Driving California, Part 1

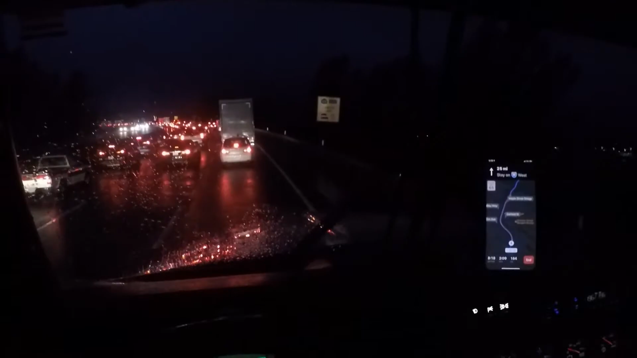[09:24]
well I'm hoping we make it apparently there's some sort of accident ahead up here traffic's at pretty much a standstill so I don't know when I'm going to make it to Madura yet hopefully sometime tonight so I can get some rest but uh yeah
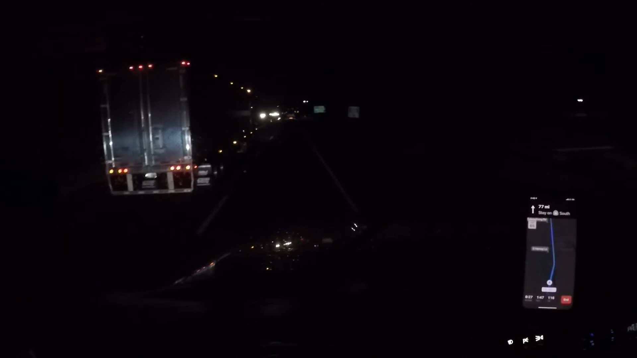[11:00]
woohoo not much to see it's extremely dark catch up to you guys later peace what's going on everybody it's your boy clink signing out for the first night we finally made it to Madura California